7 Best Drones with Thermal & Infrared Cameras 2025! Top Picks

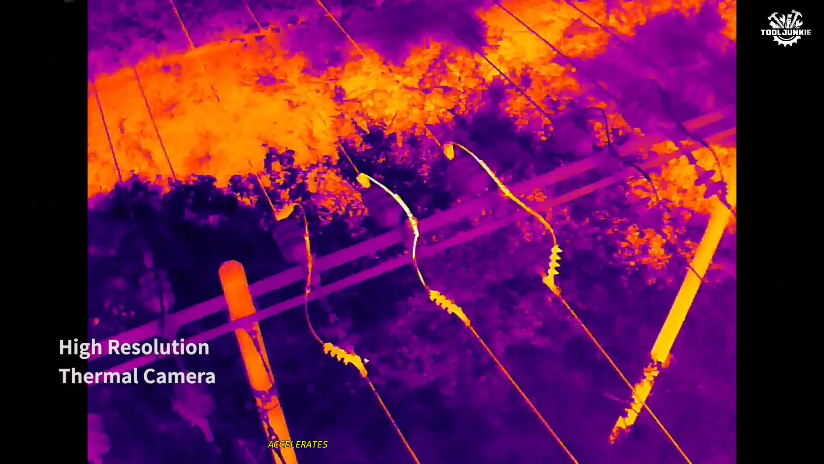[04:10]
Thermal zoom split-screen viewing accelerates threat assessment during perimeter sweeps, while the rangefinder aids precise geolocation for responders.